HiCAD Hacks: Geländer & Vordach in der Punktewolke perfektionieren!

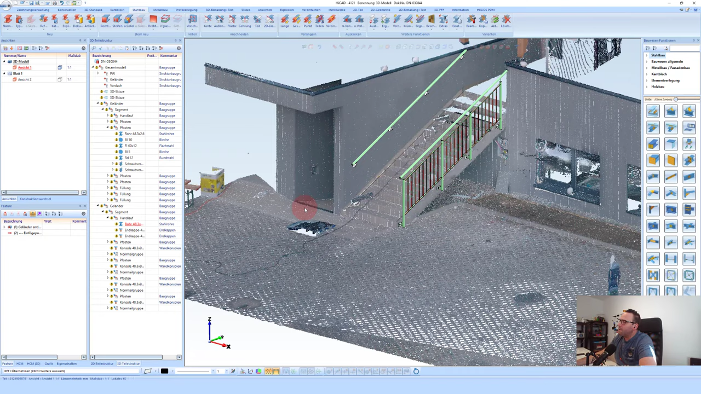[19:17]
so jetzt damit auch die struktur passt nehme ich diese teile und gibt diese in die geländer struktur baugruppe rein und jetzt kann ich den kunden frage dieses plan immer geben sagen passt das so oder auch nicht und
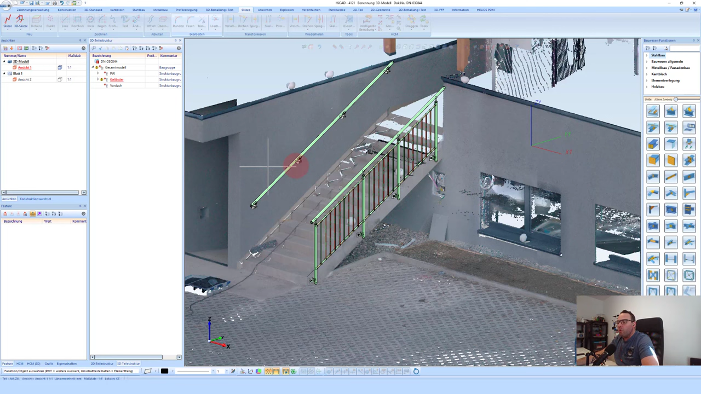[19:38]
kann jederzeit die werte auch abändern und eventuell ein anderes geländer einbauen was
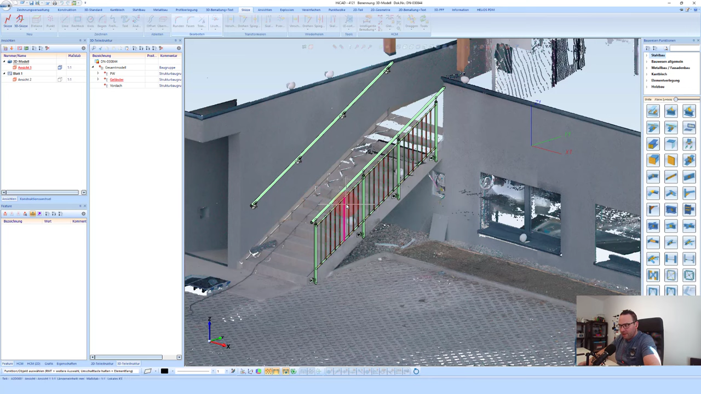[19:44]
ich immer so im nächsten schritt möchte ich hier andeutungsweise ein kleines carport oder eine kleine überdachung einbauen um einfach wieder ein bisschen die sachen zu zeigen wie ich teile oder kanten oder flächen aus der punktwolke übernehmen kann es gibt im modul punktwolke gibt es hier die möglichkeit eine ebene punktwolke zu definieren ich möchte diese gleich parallel auf eine fläche das heißt ich möchte hier eine eine senkrechte fläche eine
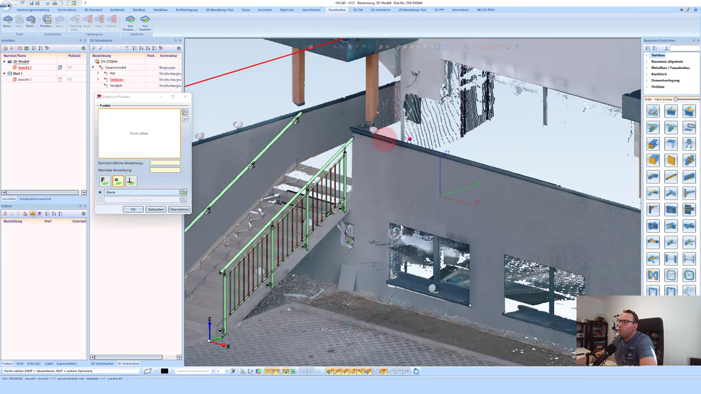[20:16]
waagerechte von welche haben und kann hier in diesem fall oben von dieser ebene mehr punkte aus
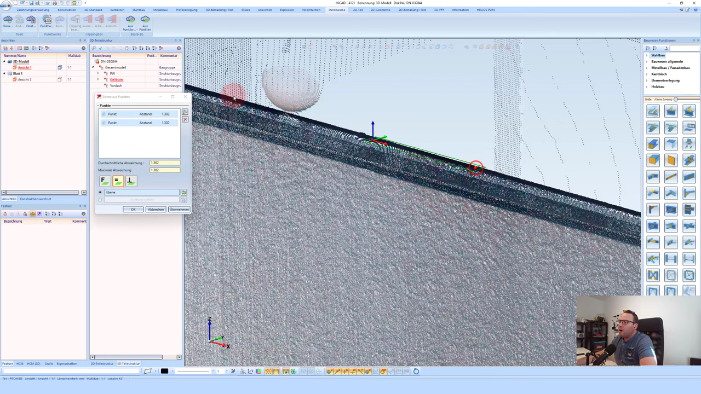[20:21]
der ebene definieren man sieht hier dann auch welche maximale abweichung ich hier in diesem fall jetzt hätte das heißt ich habe hier auf diese länge eine maximale
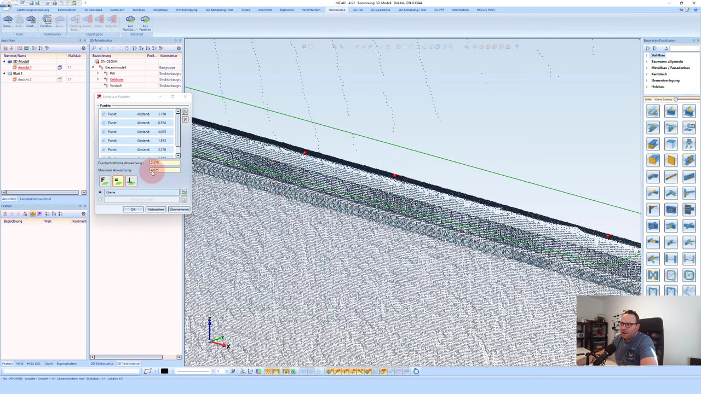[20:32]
abweichung von 4 mm und im durchschnitt eine 2,5 mm das heißt diese fläche oben ist eigentlich ziemlich gerade dadurch habe ich mir einfach nur
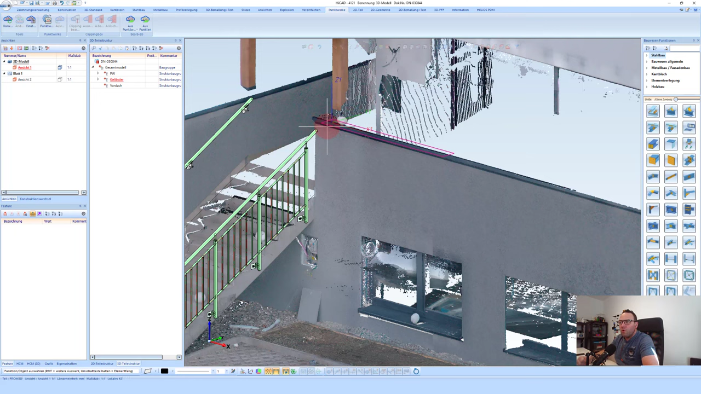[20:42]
eine ebene erzeugt ansonsten nicht auf diese ebene kann ich jetzt im prinzip weiter bauen das heißt ich wechsle hier einfach mal in die draufsicht kann hier aus meiner normteilbibliothek meine profile nehmen das heißt ich möchte hier ganz einfach mal einen haa also ich nehme einen ebe oben ebe 180 diesen über zwei punkte ein und sage im ersten schritt einfach mal dass dieser senkrecht oder ja in diesem fall senkrecht in der zeichnungsebene natürlich hier
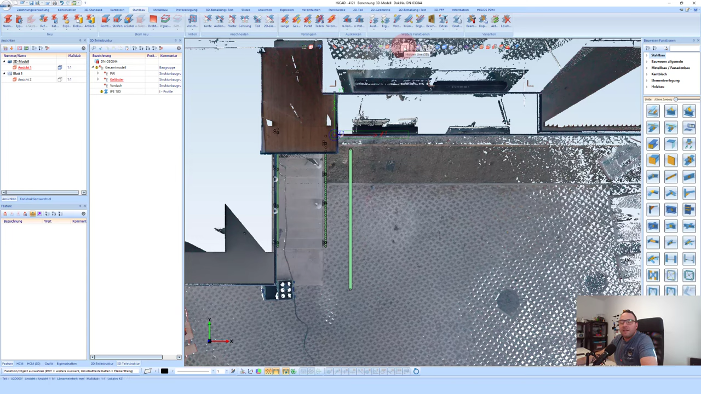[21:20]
eingebaut wird so man hat es ja schon gesehen wenn ich auf jeden kleinen wechsel wird mir die punktbrücke nicht dargestellt ich könnte mit der taste h noch zusätzlich
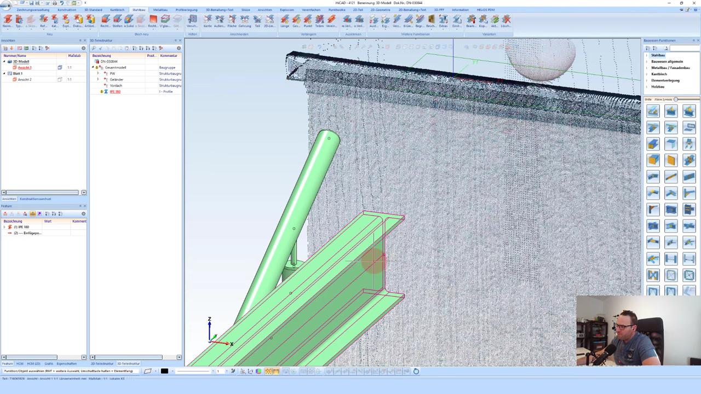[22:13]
das heißt mit der rechten maustaste wähle ich hier eine kante an und sagt das soll mir jetzt einfach mal um die 250 mm von dieser oberkante also die zwar auf bezug auf die achse nach unten verschieben dieses diese träger gehören zu meinem dach dass ich möchte hier noch eine neue struktur machen wo ich jetzt mein dach reinziehe um es natürlich auch gleich wieder sauber zu haben und in weiterhinsicht auch einfacher abzuändern und wenn man wird es dann noch weiter sehen auch die teile leichter ein und auszublenden
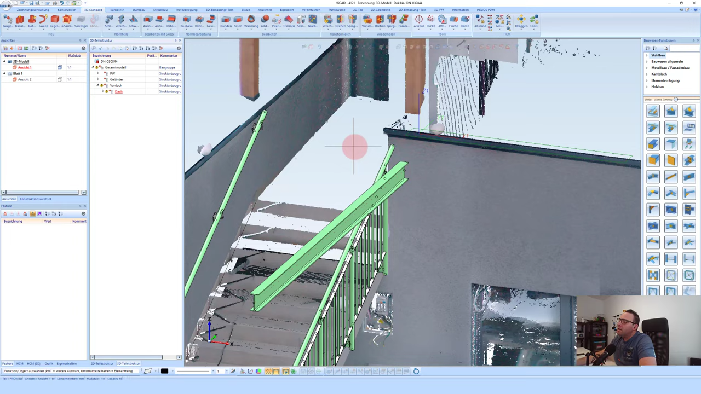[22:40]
so mein erster träger ist einfach in der groben form mal definiert jetzt möchte ich dass dieser träger öfters vorkommt was ja natürlich auch wieder sehr
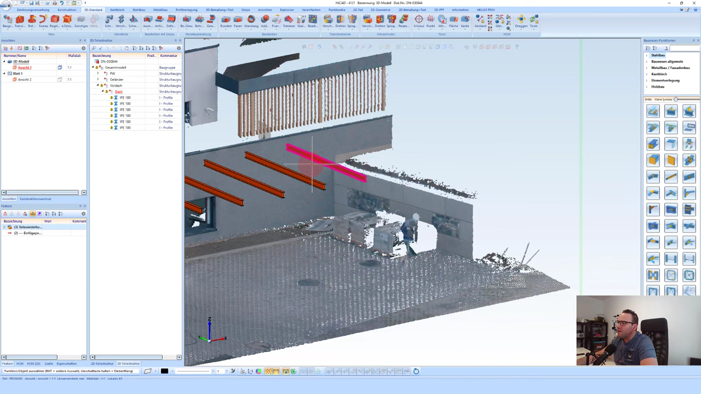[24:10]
das heißt ich habe hier so und so gleich mal einen bezug ich könnte hier natürlich auch die höhenkoten definieren und mir auch die teile raus messen aber ich sehe es hier einfach mal sehr schön
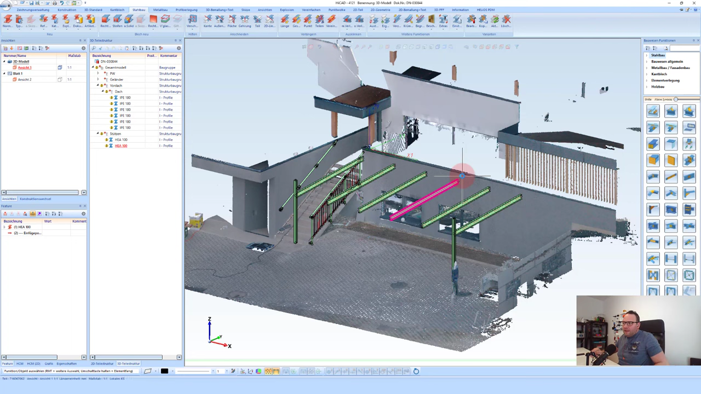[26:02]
definiert ich kann natürlich hier im hat auch mit sichtbarkeiten
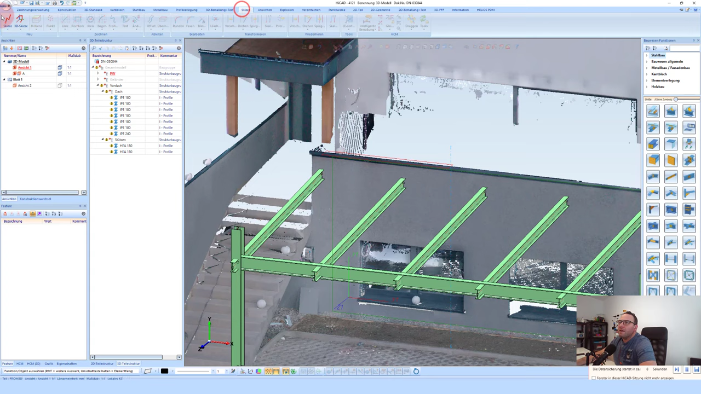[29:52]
bin also einen millimeter das ist im prinzip so gut wie gar nichts kann hier mit meinen skizzen funktionen die punkte einfach abnehmen ich nehme hier eine linienzug und will hier einfach diese
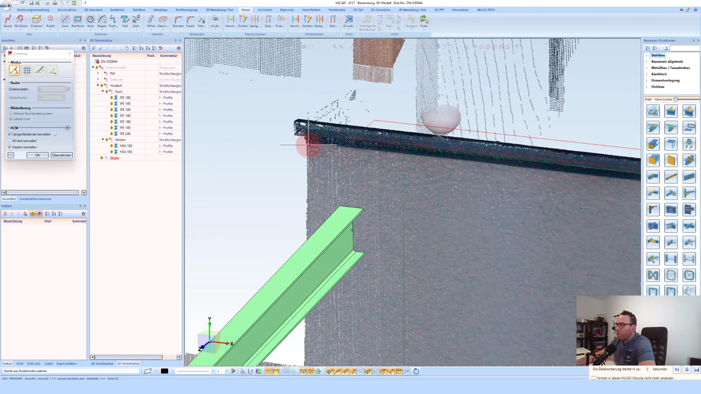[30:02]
punkte an im prinzip sind für mich eigentlich nur wenn überhaupt die obersten die obere kante wichtig die unteren
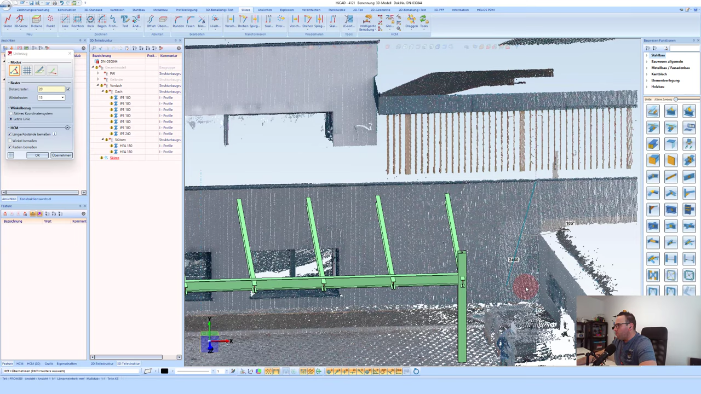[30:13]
punkte sind für mich hier in diesem fall eigentlich nur zum darstellen
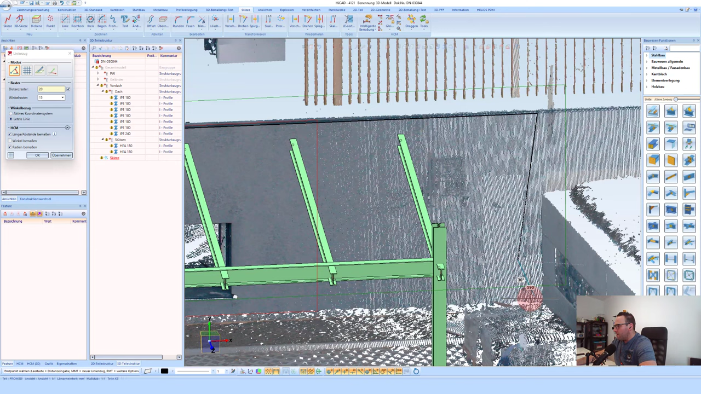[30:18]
der der wand im hintergrund klar so
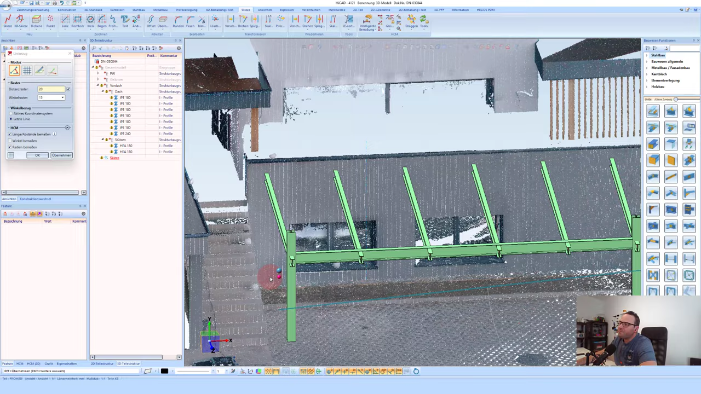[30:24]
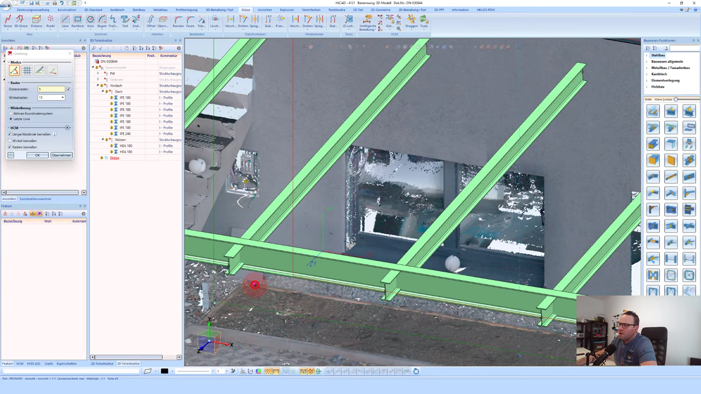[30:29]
hier noch einen punkt und mit der rechten maustaste mit der rechten maustaste möchte ich hier diesen linienzug schließen